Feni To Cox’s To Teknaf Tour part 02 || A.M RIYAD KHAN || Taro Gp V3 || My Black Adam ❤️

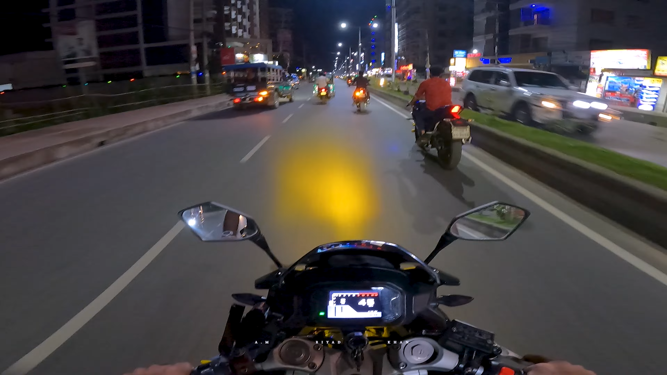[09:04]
সো এটা হচ্ছে যে কক্সবাজারের রাতের দৃশ্য আসলে খুব ভালোই লাগতেছে